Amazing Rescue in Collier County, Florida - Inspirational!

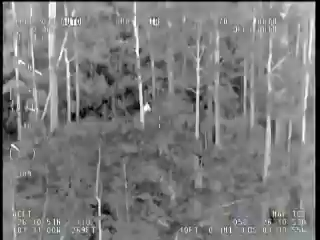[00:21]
So basically the backyard, as far as you can go to the backyard, towards the south end. I'm gonna have to, I can't come off of this to put the spotlight on him.
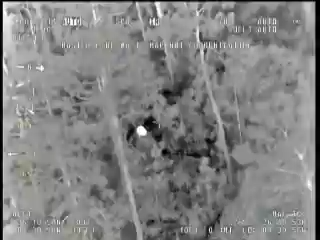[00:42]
Four Bravo 30, when you get there, let me know and I'll zoom out on the camera and see if I can get the boat so I can walk it through.